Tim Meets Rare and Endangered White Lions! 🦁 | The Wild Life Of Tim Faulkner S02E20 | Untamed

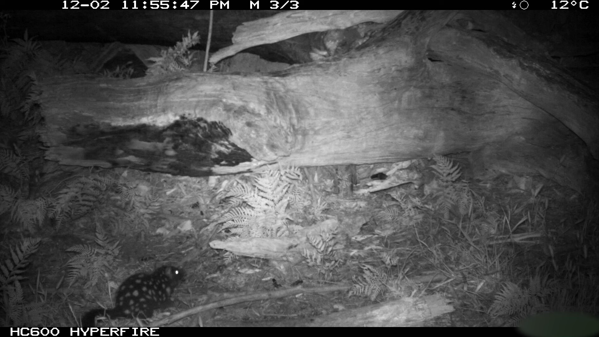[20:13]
Black eastern quolls, they're pretty rare. They're only found in a few spots in Tasmania. There's one here. And that's three quolls. Because there's been two fawn quolls, the normal colour, and one black.